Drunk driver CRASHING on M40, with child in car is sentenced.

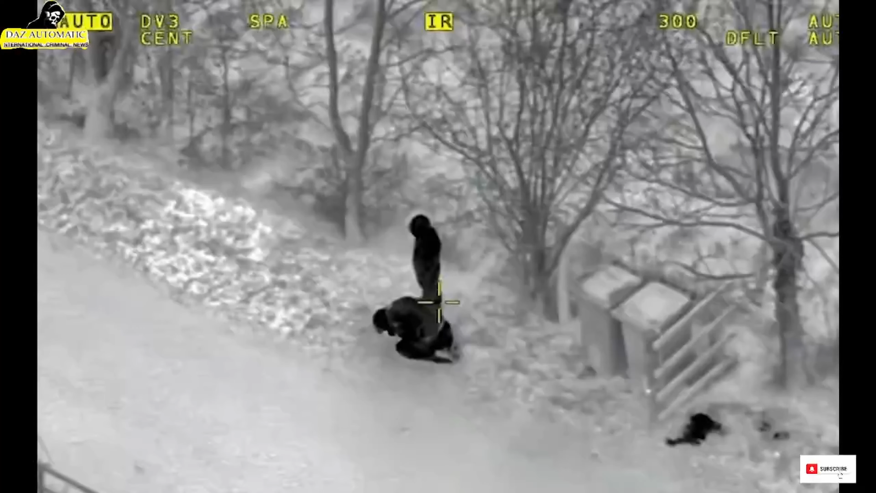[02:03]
A police helicopter was deployed to help find Connors and the child who raced out of his vehicle. Thames Valley Police has confirmed they were found nearby and Miley Connors was arrested. He was charged by the police the next day. He was unanimously found guilty of one count each of dangerous driving and child neglect at Oxford Crown Court on the 16th of February 2024.